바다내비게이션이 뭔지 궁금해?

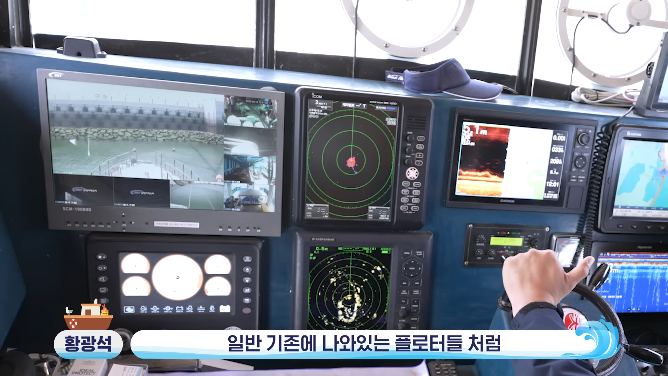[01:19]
일반 기존에 나와있는 프로타들처럼 사이즈가 조금 더 크고 면적이 넓으면 저희가 프로타 대용으로도 사용이 가능할 것 같은데 조금 작다 보니까